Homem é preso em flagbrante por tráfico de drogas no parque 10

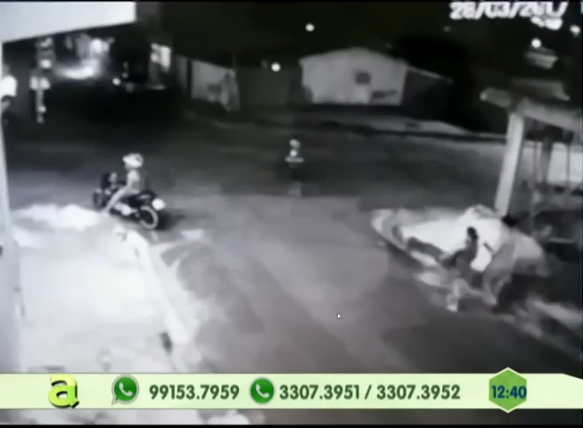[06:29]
Você tá vendo aí, ó. Olha aí. Você tá vendo o cara que tá sentado na motocicleta. Aí vem. Tá esperando uma pessoa chegar. Lá vem o cara e aborda o dono da motocicleta.
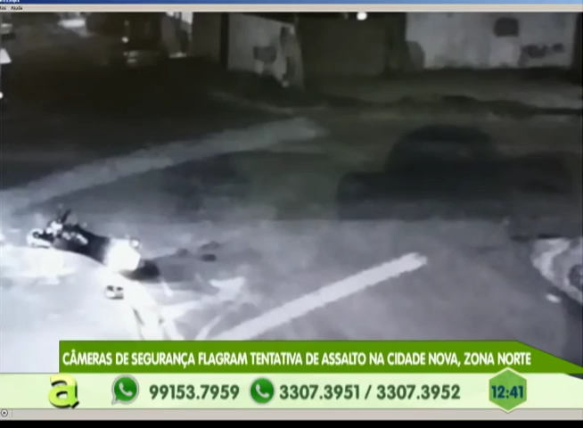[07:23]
O herói Atirou e o cabra correu. Ninguém sabe é matar ou morrer. É melhor que morra o ladrão, né?